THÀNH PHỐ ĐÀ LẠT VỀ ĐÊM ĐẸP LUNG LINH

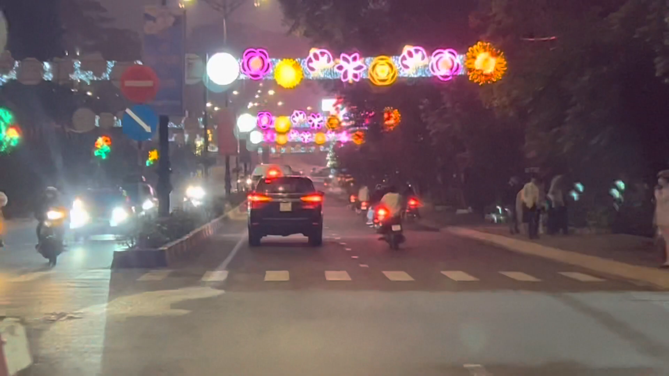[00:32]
Đà Lạt. Về đêm. Xin kính chào quý khách. Chúc quý khách may mắn lần sau.
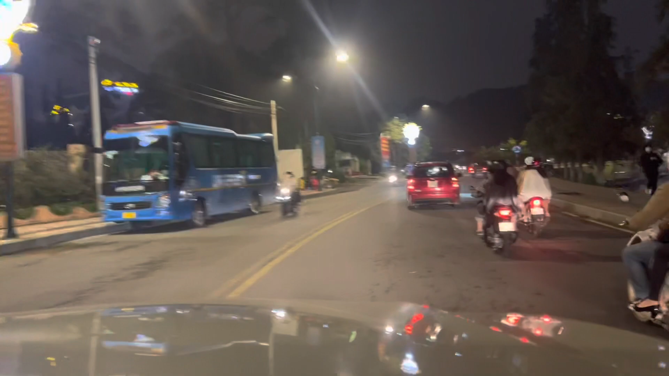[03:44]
À, chuẩn bị ra trái nè. Bên này trái. Thì trái đây luôn này chứ. Đúng rồi.
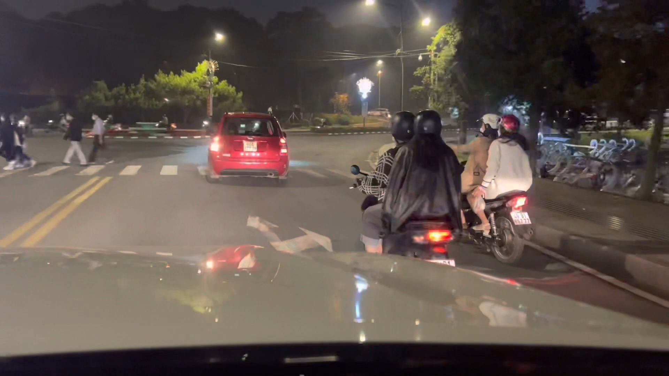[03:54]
Rất là nhiều. Bình Bùi Thị Xuân. Chỗ này là bến cái nào cũng mẻ cái bộ binh nhưng mà cái nó là bộ binh, cái nó là đường thường.
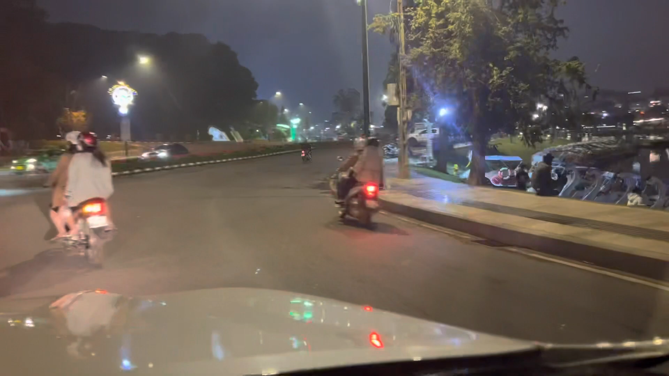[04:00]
Bến thuê xe ngựa trước mắt. Thành phố Đà Lạt khác thành phố Hồ Chí Minh là bộ binh rất là nhiều.
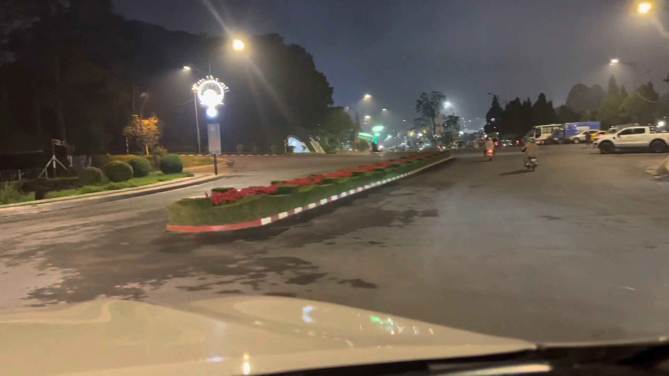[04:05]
Dù xe 5 xe 7 thì nhiều bộ binh đúng.